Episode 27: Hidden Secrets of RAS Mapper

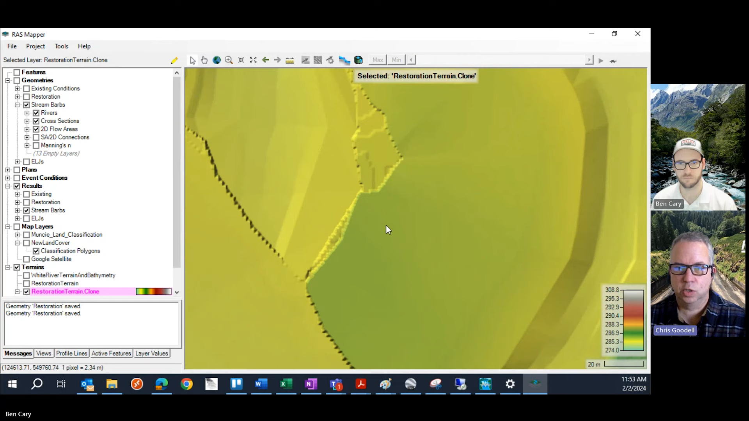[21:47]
It's basically looking at your entire modeling domain and trying to bracket the maximum and minimum values.
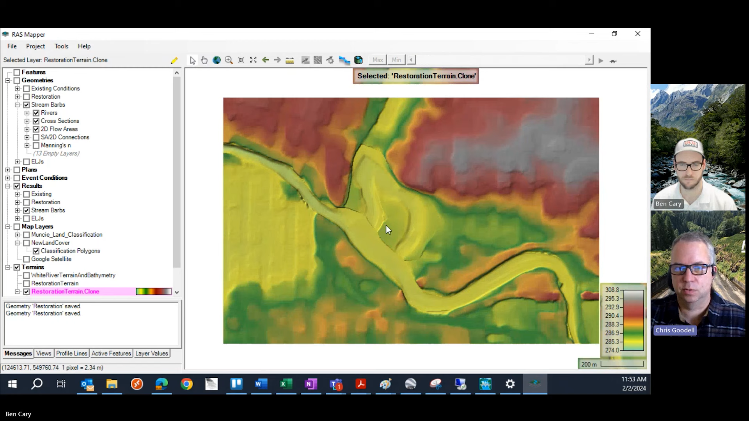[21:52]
But when you zoom in to one close-in area, that range could get much smaller. And as you zoom in, now look, everything's yellow.
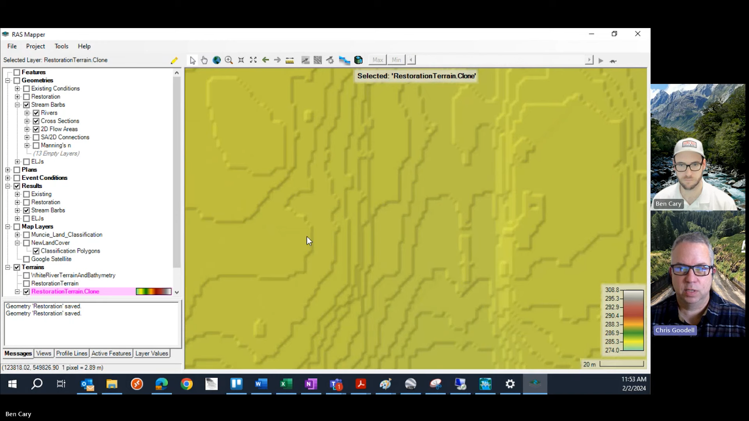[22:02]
So we can't really see variation here. Now, the hillshade helps a little bit there. But if you were to change to update legend with Vue, then as you change the Vue extents, RAS will reevaluate what the min and max values are within the Vue extent and update the legend accordingly.
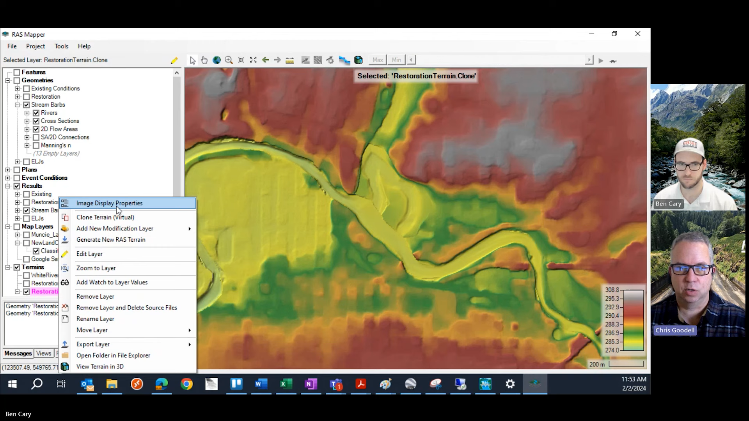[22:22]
So you get the most optimized version of the range in your legend as possible.
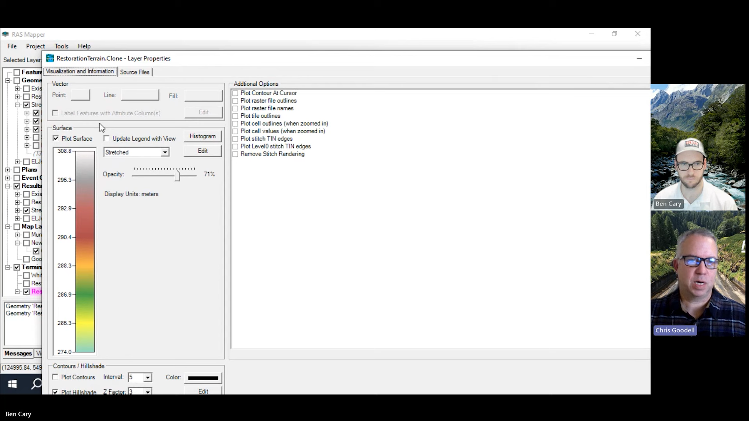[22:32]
And so there's the button right there that Ben's pointing at, update legend with Vue. You check that box. That's all you have to do. It's really easy. Then come back out. And now watch as you zoom in.
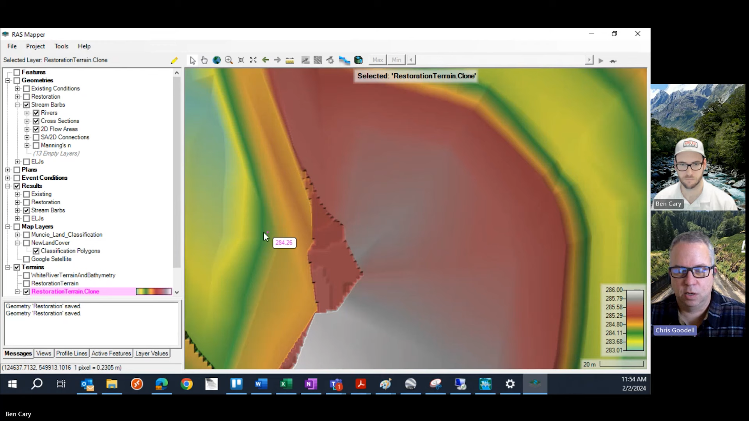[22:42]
Instead of just being all green and yellows, now you get the full range of colors there.
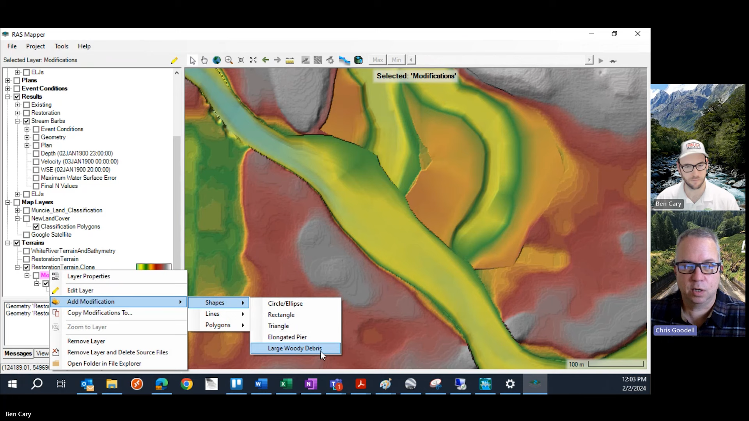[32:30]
So, if you go down there to your modifications sub layer, yep, and just right-click on that, you can go to add modification shapes, and you'll see large woody debris. And when you click on that, give it a name, and then you can just literally stamp it in there anywhere. You can see the tree's already there. It's got, it's a pretty basic shape. It just has two rectangles, one representing the trunk of the tree, and one representing the root ball of the tree. And then you have control over the size of everything. And then if you click OK here.
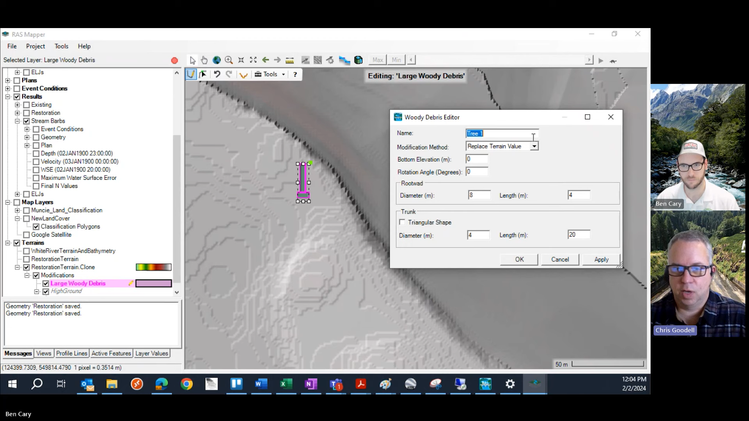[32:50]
Let me get a better elevation read on this. So, this is 287 roughly. Yeah.
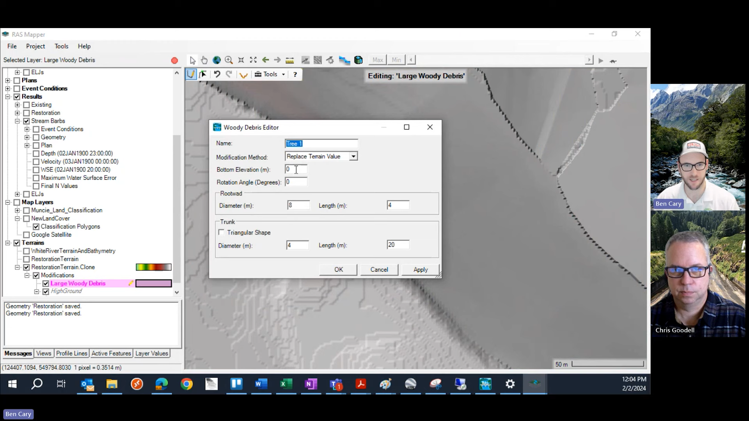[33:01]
So, I'm going to add this and make this elevation, say, 289. Yeah, or probably more realistic is you would add to the terrain in this case, because if you want to put a bunch of these around, you're just going to be, you're going to be adding it to the terrain, right, sitting it on there. And so, maybe give it a, yeah, I think it just stamps it on there based on the size.
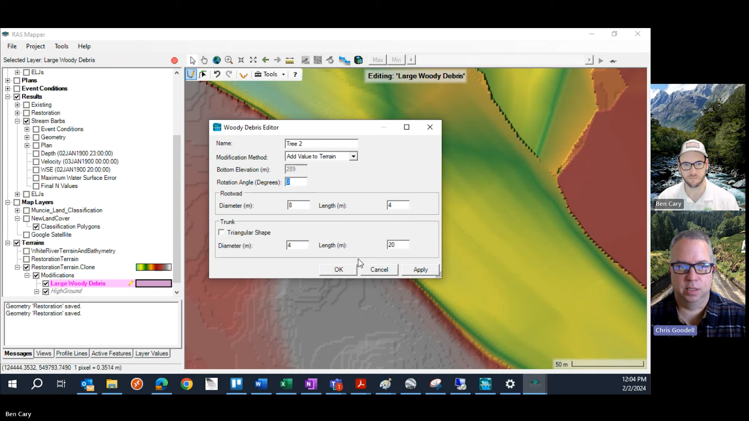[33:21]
And click OK. You can also change, it looks like, the triangle, the shape of the trunk, which is kind of cool. Yeah. And then you can just start stamping them wherever you want to put it. And you just click OK every time. And then you can, you can rotate it here graphically or in the dialog window that pops up, too. You click on it. Yeah. Just rotate it around. So, yeah, make a little log jam there. Yeah.
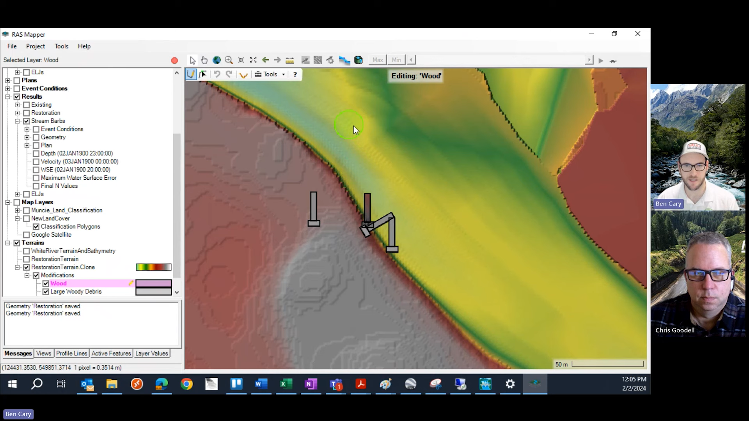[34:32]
So, you could right-click on modifications, add a shape, circle, we'll call this wood. And then you could, for instance, add this in the middle of the channel. You can slap those in between the trees, too. Oh, yeah. Good idea. Just pop a bunch of those in. And you can see you can just add them really, really quickly. Now, obviously, the challenge with putting in shapes that are this small,
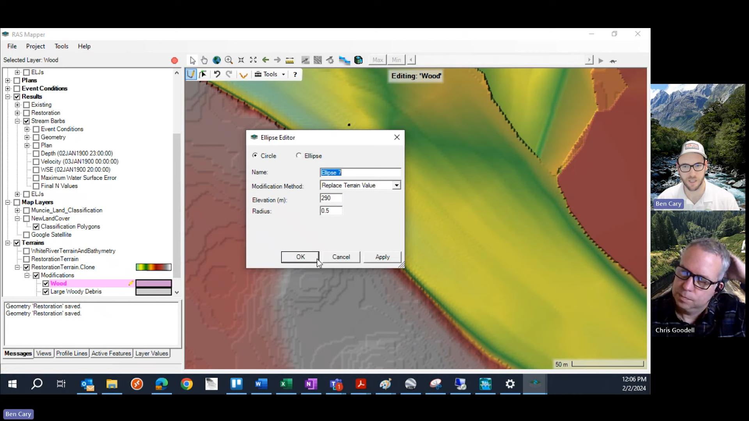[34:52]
even though this might be realistic, is you're going to have to have cell sizes that are small enough to pick up the differences in terrain. So, right now, our geometry data, as you can see, is certainly not going to be discreet enough to pick up those different elevations from those wooden pilings.
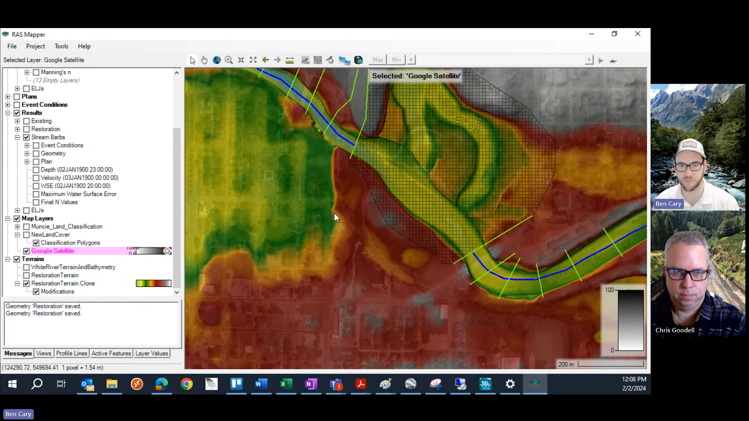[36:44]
Now, you just need to adjust your terrain transparency, which you can right-click based on the view options, make it a little bit more transparent.